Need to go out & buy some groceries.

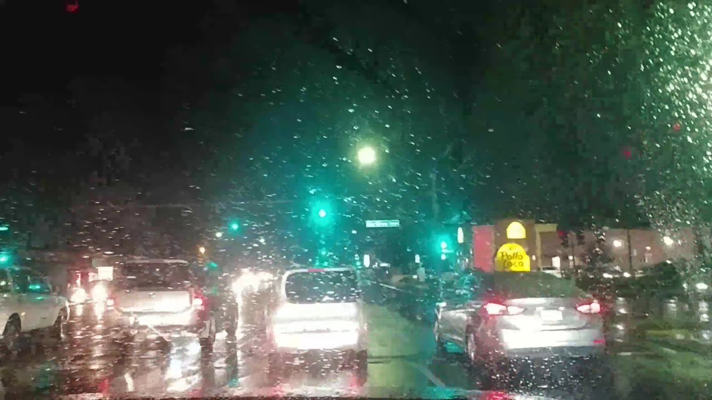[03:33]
Hindi pa kami tapos. Iba pang mas mahalaga sa kambis. All those bright lights if you can't see where he's going.